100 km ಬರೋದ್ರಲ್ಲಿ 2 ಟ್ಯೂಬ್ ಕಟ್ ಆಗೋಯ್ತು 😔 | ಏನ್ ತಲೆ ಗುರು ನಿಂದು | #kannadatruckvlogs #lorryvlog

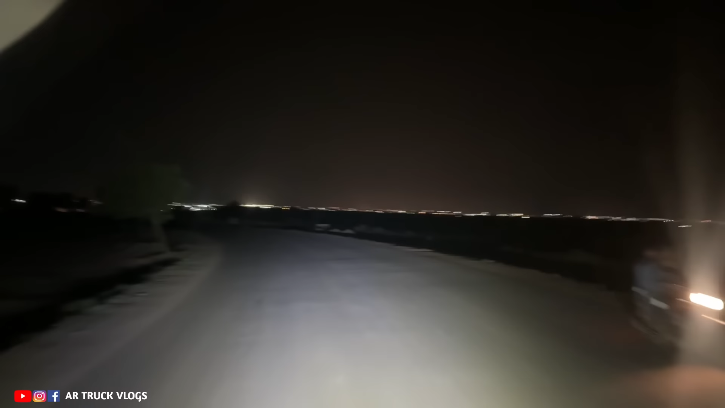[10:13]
ಇನ್ನೇನು ಬಿಜಾಪುರ ಪಾಸ್ ಮಾಡ್ಕೊಂಡು ಹೋಗ್ತಾ ಇರೋದು ನೋಡಿ, ಲೈಟಿಂಗ್ ಏನು ಕಾಣುತ್ತೋ, ಇದೆಷ್ಟು ಬಿಜಾಪುರ ಸಿಟಿನೇ. ಫುಲ್ ಅದು ಕಾಣೋದೆಲ್ಲ ಬಿಜಾಪುರ ಸಿಟಿನೇ. ಇಲ್ಲಿಂದ ಇನ್ನ ದುರ್ಗ 330 ಕಿಲೋಮೀಟ್ರು. ಟೈಮ್ ಬಂದು 10 ಗಂಟೆ, 11, 12, 1, 2, 3, 4, 5, 6, 5, 6 ಗಂಟೆ ಆಗೋಗುತ್ತೆ ಬ್ರೋ.